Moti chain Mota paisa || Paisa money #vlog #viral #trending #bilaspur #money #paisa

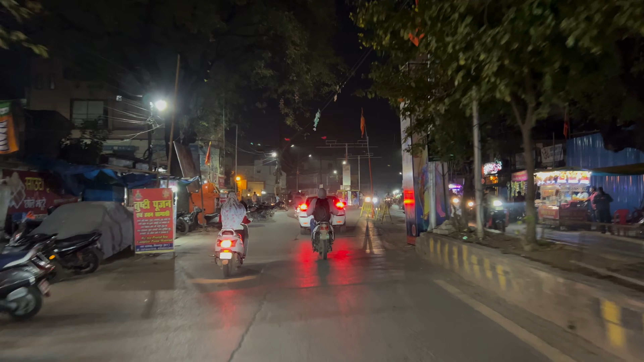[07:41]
मैं रिवर व्यूस ठाइड आ गया हूं राम से तुचौंक पे यहां पर यह नया नया बोड लग रहें क्या चीच्छ के लग रहें नहीं पता पर यह लग जाना फिर मैं दिखाता हूं